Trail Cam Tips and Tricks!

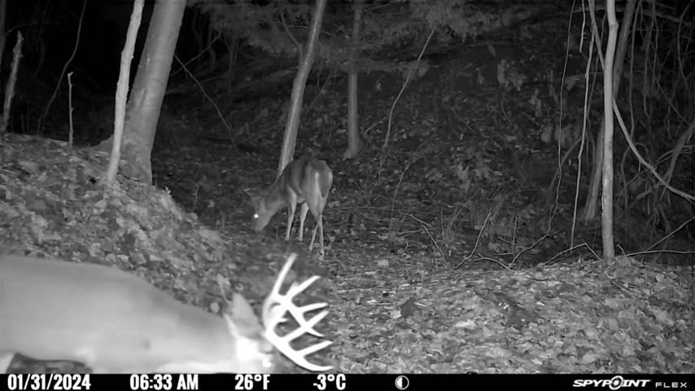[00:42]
never picked out the camera, had good video, good picture, kind of gives it a decent angle of it too.